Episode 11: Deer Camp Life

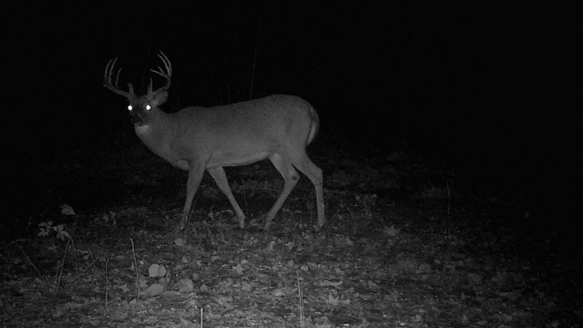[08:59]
Well the lights out cameras work like a charm.
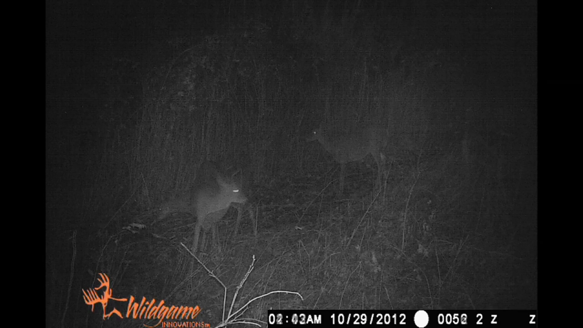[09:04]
Some does and fawns and even a spike were using the area as were these two unnamed creatures. We'll call them trespassers for lack of a better term.
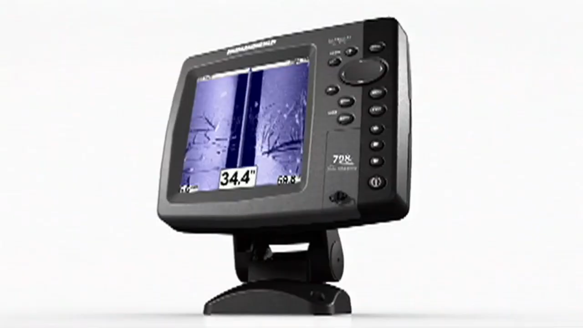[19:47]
And see structure detail with amazing picture-like images.